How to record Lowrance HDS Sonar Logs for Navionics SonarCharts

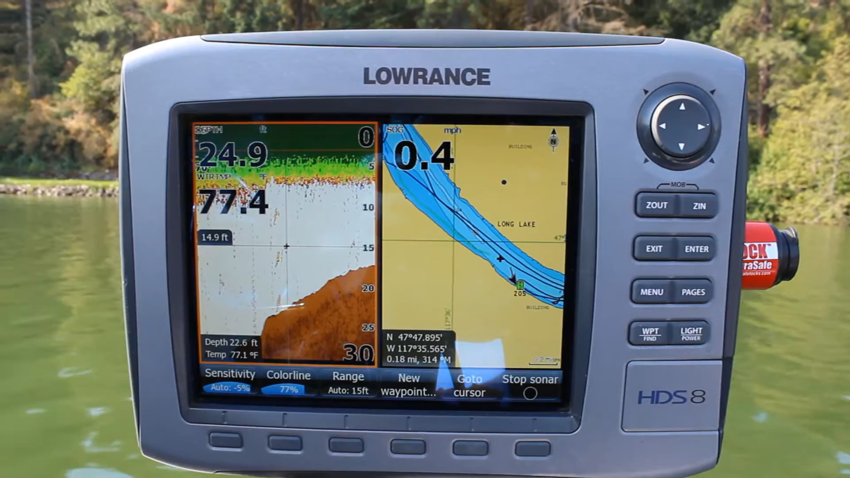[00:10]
On screen: speed 0.4 mph
This is going to show you how to record your trail for an HGS Gen 1 for sonar logging with Navionics. First step you're going to do is go to Pages and you want to scroll over to
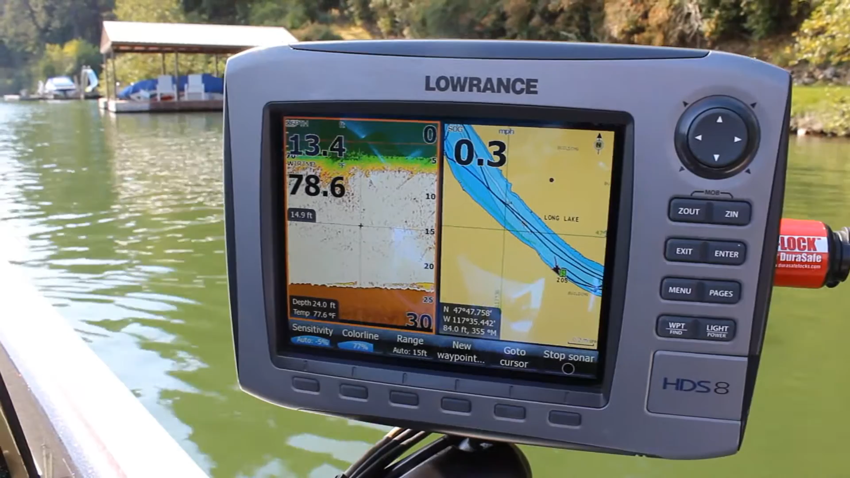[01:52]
thing is to save them in a GPX format just make sure your SD cards in there go over to the pages and utilities again go